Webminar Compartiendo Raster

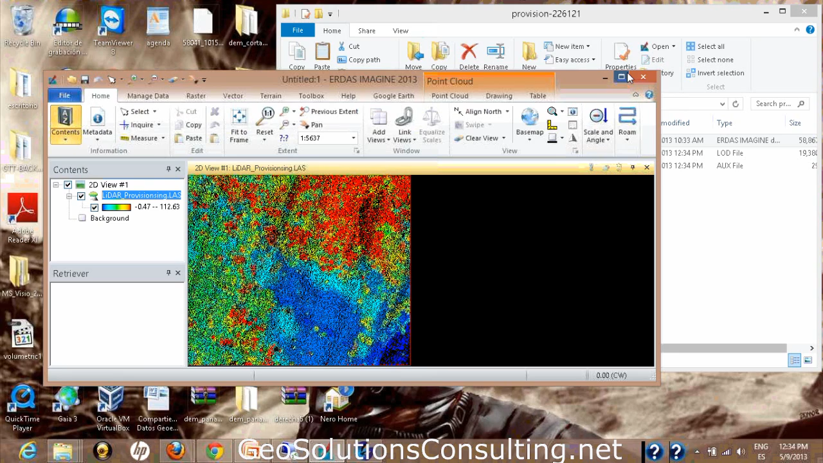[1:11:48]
esta nube de puntos. Y aquí lo tenemos. Mi nube de puntos. Recuerda que le había dicho que se le había corrido un proceso que se llama RGB encode. Bueno, eso quiere decir que este lidar tiene las propiedades
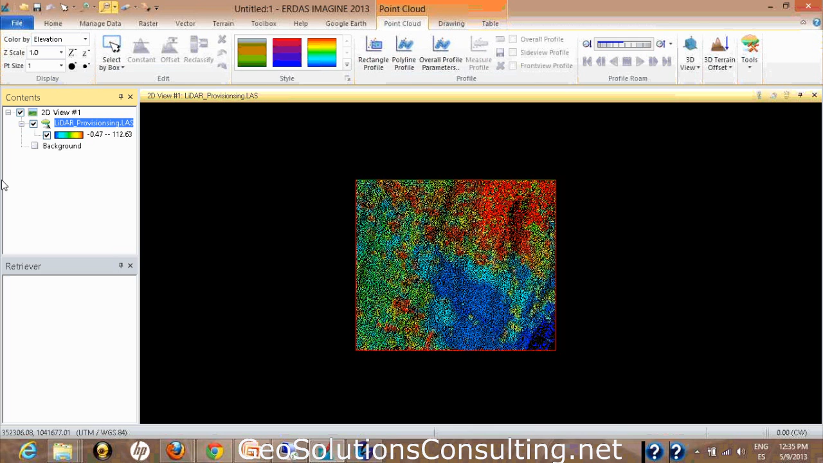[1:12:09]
de la imagen de la cual yo le corrí el proceso que cae en el área.
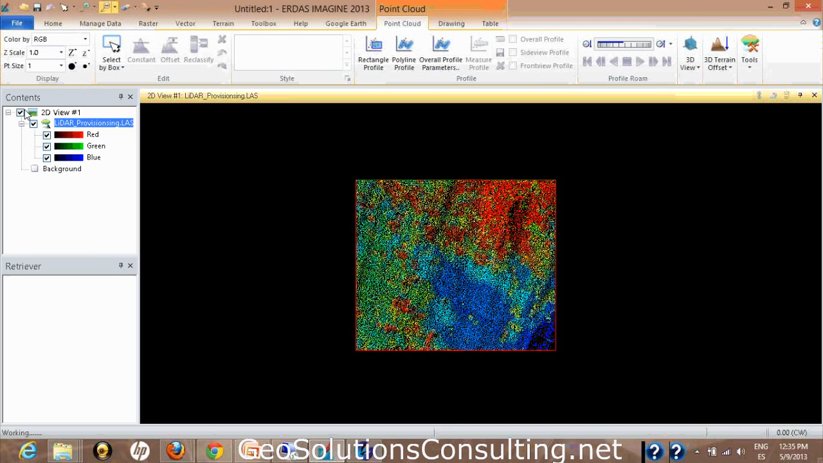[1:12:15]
Y para eso me habilita esta opción que se llama RGB. Y le da el aspecto como si fuera una imagen satelital.
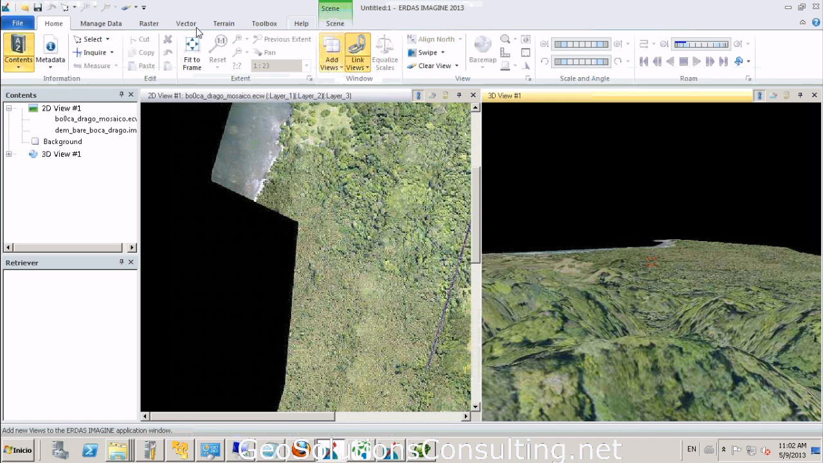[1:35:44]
podríamos hacer este tipo de modelado con los datos que hemos descargado de Apolo.
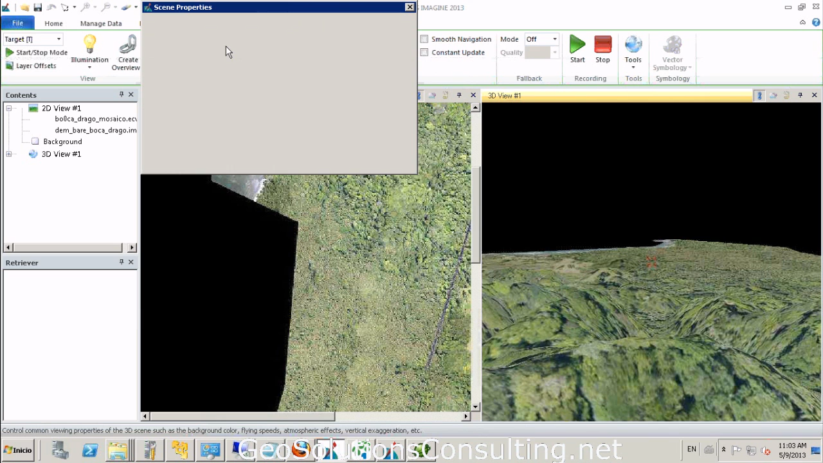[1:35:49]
Podríamos crear animaciones, manipular las características de la escena, por ejemplo aquí en Properties. Nosotros podríamos utilizar Nevelina por ejemplo.